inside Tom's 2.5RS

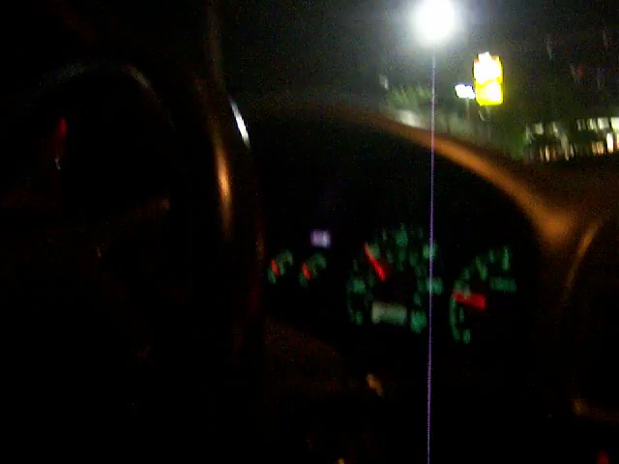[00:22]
brakes are a lot better than mine. Am I in the way? You see how fast it is going? 0-60.